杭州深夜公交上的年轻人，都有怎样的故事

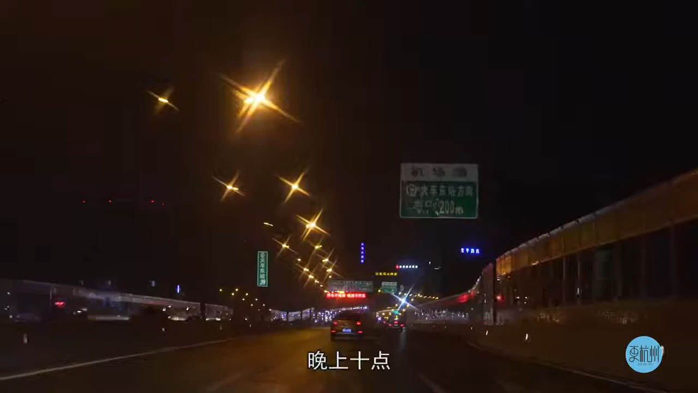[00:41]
晚上十点，224路公交车准时从杭州火车东站发车。 北